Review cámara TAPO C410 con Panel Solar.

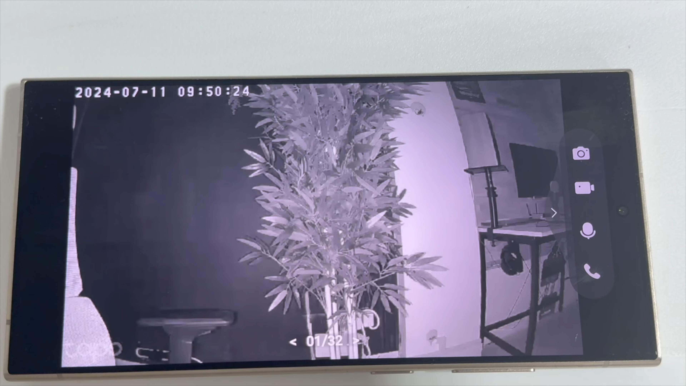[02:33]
increíble Y puedes elegir que sea como en blanco y negro para que nos entendamos O que sea con el aprovechamiento de luz tan bestia Que estáis viendo ahora En el cual se ve